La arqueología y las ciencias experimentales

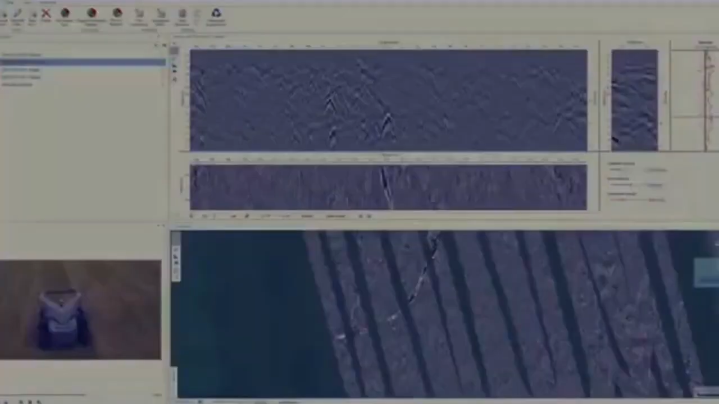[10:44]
Las ciencias experimentales también nos han ayudado mucho a ver lo que está escondido y no podemos ver.
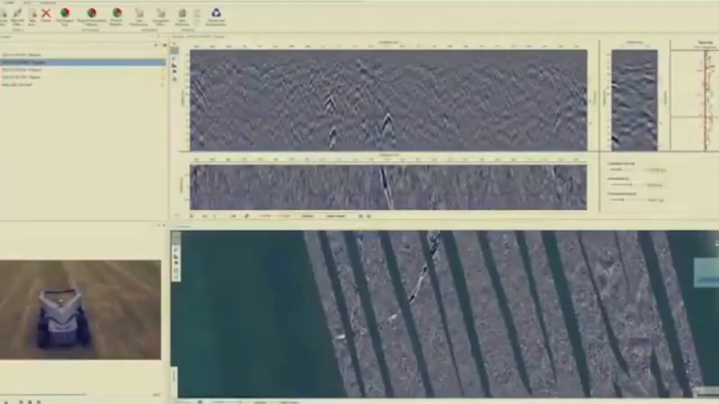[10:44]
Por ejemplo, si utilizamos técnicas de prospección, podemos encontrar nuevos yacimientos.
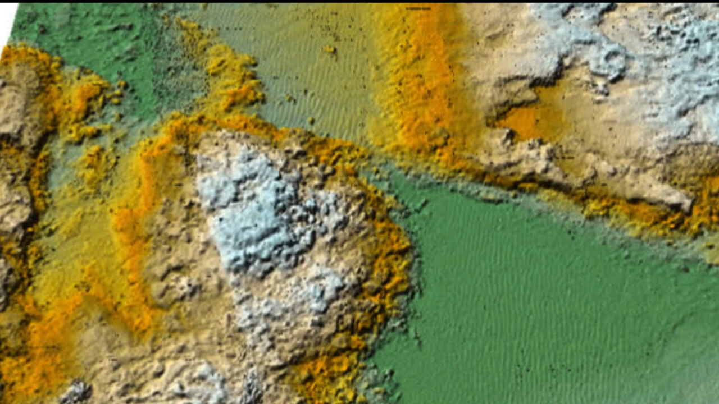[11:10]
O también conocer el fondo del mar, utilizando las batimetrías y el barrido de sonar.